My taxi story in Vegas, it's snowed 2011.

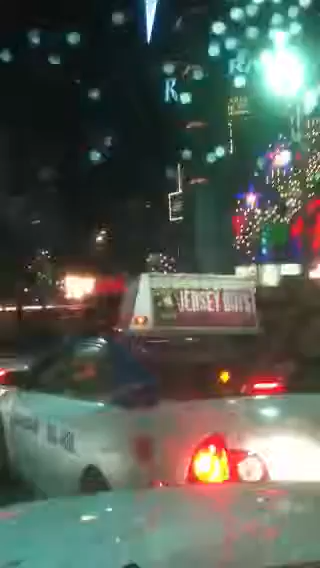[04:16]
It doesn't snow too much in Vegas. There's the snow. I don't know if you can see it, folks, but it's coming down.